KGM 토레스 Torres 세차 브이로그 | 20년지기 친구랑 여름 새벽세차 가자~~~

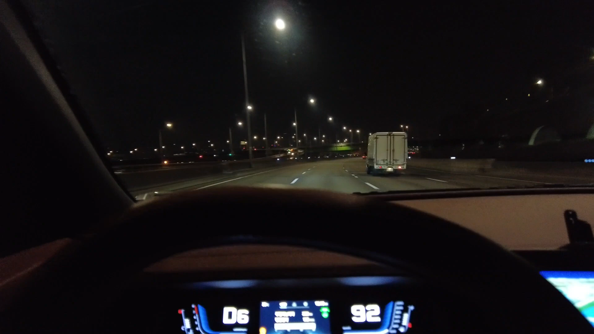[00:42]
이 차는 스마트 어댑티드 크루즈 컨트롤이 가능한 차여서
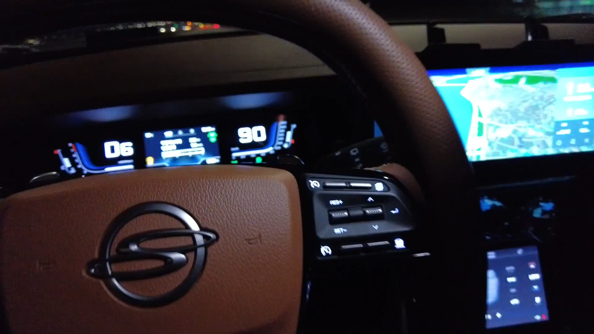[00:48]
이 버튼을 누르면 속도를 어 인텔리전트 크루즈 컨트롤
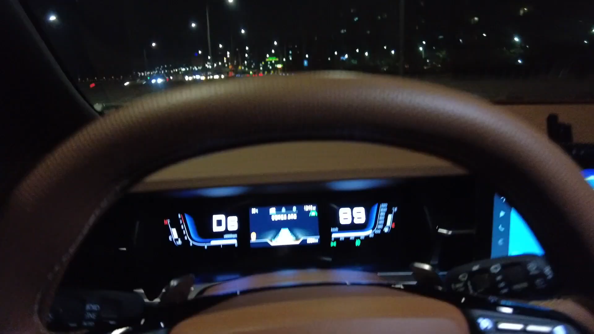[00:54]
속도를 정해서 여기는 고속도로니까 속도를
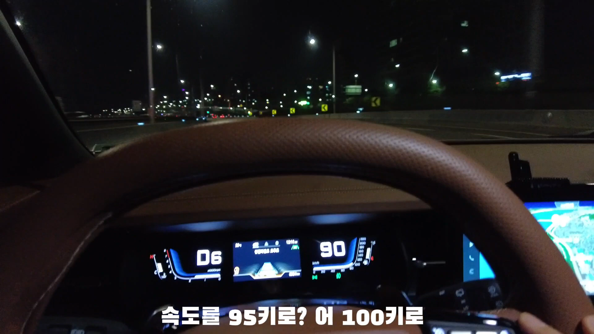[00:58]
95km 네 100km 100km 100km 정해서
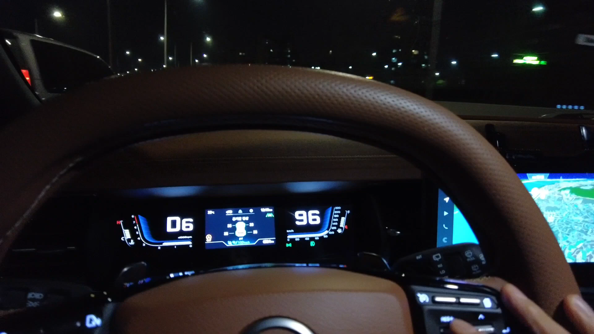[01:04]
가면 알아서 차선 유지 하면서 네 갑니다 지금 지금 카메라가 있으니까
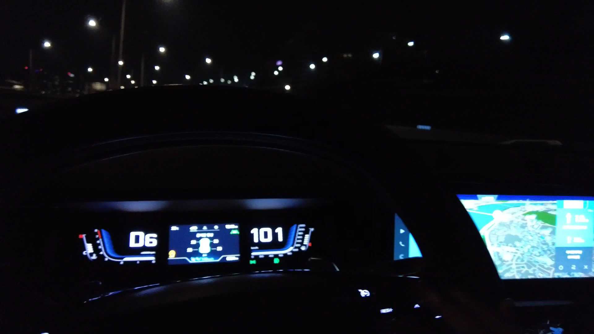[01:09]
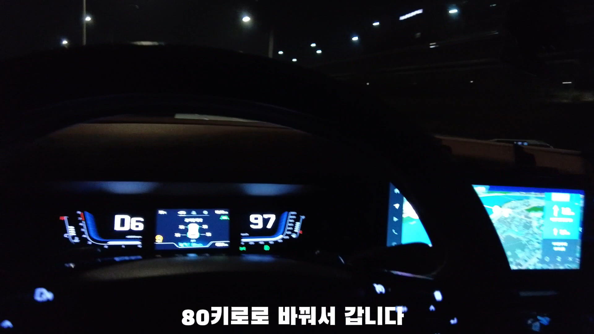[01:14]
80km 네 80km 80km 로 바꿔서 가면은
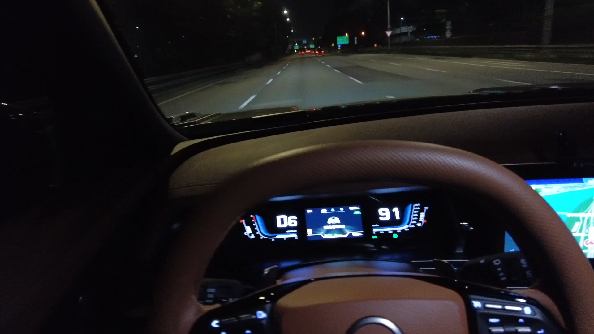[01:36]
계속 핸들을 안 잡으면 이제 경보음이 울립니다 안전을 대비해서 지금도 핸들을 안 잡고 있거든요 네 경보음 울리죠